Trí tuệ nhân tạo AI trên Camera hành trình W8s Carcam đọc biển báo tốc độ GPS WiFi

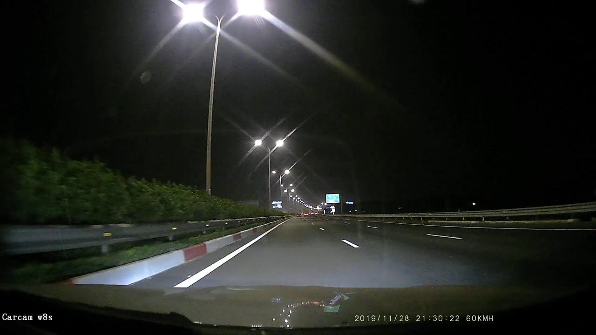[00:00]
Đây là đoạn sắp đến trạm thu phí Pháp Vân Nó sẽ có 2 biển 80, đây sắp tới các bạn nhìn thấy biển 80 này ạ Trời tối, xem chiếc cam hình trình này có đọc được không? Tốc độ 80 km trên giờ Cực kỳ chính xác luôn, và tiếp sau đây là sẽ là cái biển 60 Để giảm tốc đến trạm thu phí Đây là trời tối nhé, ban ngày thì nó hoạt động 100% là chính xác Còn đây là ban đêm